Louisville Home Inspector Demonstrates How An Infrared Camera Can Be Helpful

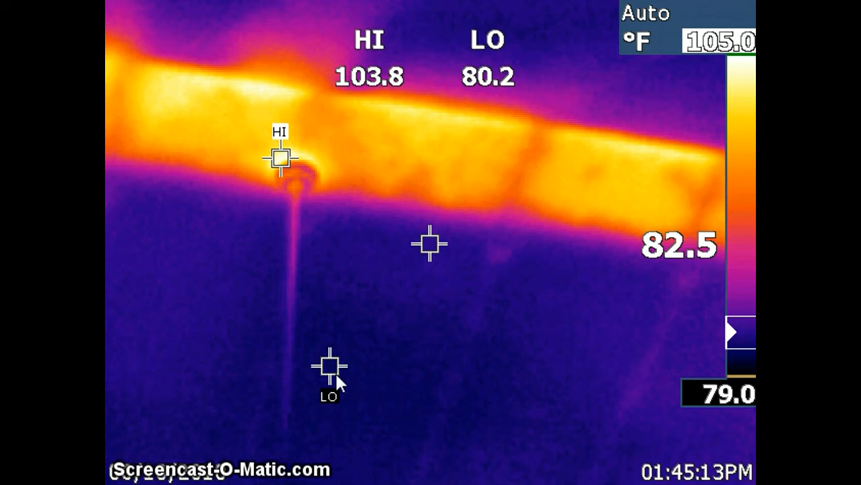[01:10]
So for the small price of an energy scan, we identified this insulation that was missing and two other rooms where it was missing. And it's going to be something that's going to be taken care of prior to closing. For a link home inspections now offering infrared services, this is Alan. For a link to the channel, please see it all as well. I'm going to go to the level of the closeness. I'll see it all the links in the description of the middle of the line. There is an undertow that we can see. Even look for a little bit of the water.